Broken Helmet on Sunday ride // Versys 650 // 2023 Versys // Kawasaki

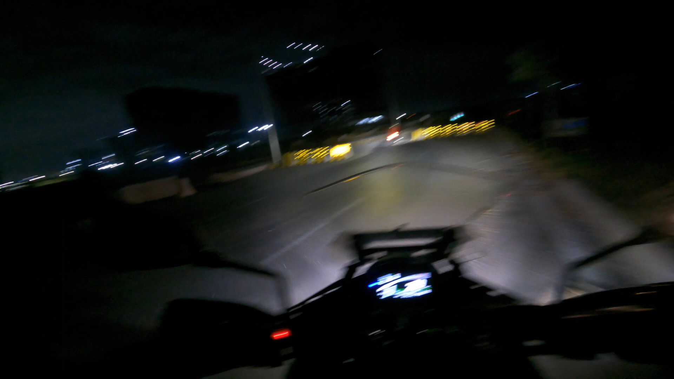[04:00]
बट ये भी ना बीच में बंद हो गया था। मैं एक बार मैं और किशोर आए थे एक राइट पे। अगर वो ओपन है बढ़िया है तो मस्त है यार, फिर तो बढ़िया रोड बन गया। मतलब ये स्काई का कलर एकदम खतरनाक आ रहा है। हम लोग यार ब्रेकफास्ट राइड में भी ऐसा निकलते हैं जैसे लद्दाख के लिए निकल रहे हो 4-5 बजे सुबह।